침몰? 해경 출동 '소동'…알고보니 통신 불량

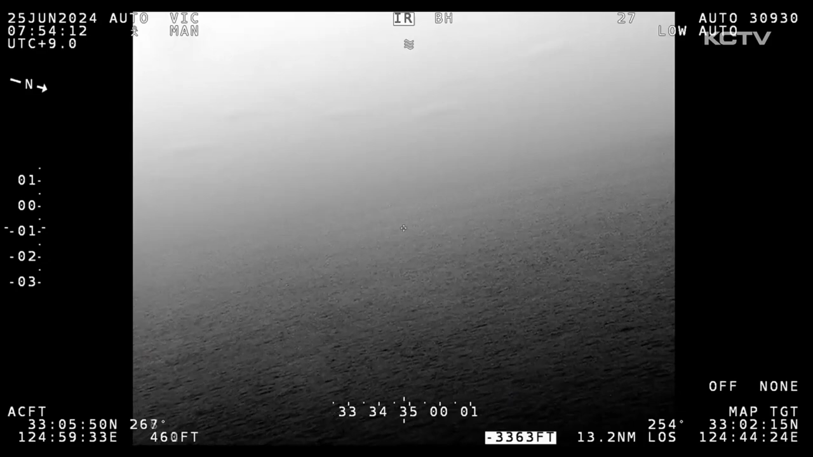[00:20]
김용원 기자입니다. 해경 헬기 열화상 카메라에 찍힌 차기도 서쪽 110km 해상입니다.
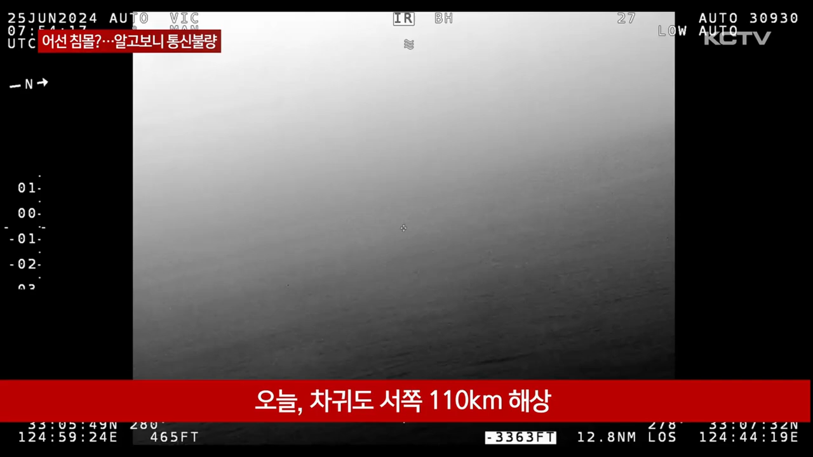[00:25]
짙은 안개가 낀 바다에는 선박 한 척 보이지 않습니다.
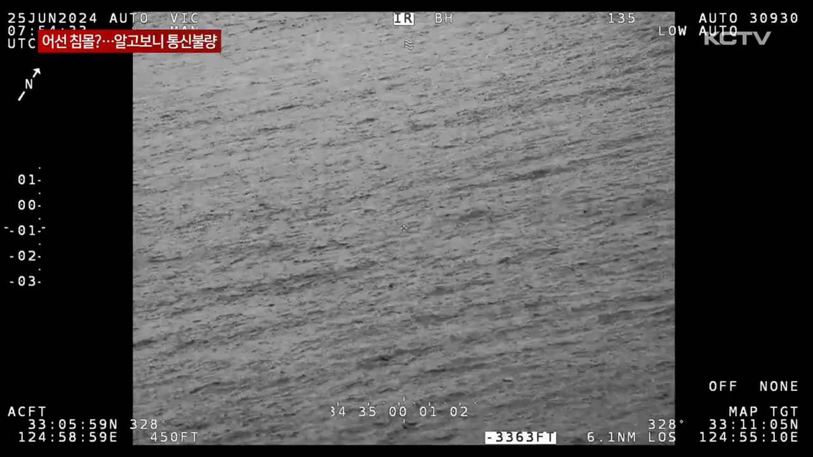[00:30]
어젯밤 11시 15분부터 진도선적 46톤급 A5의 위치신호가 끊긴 지점입니다.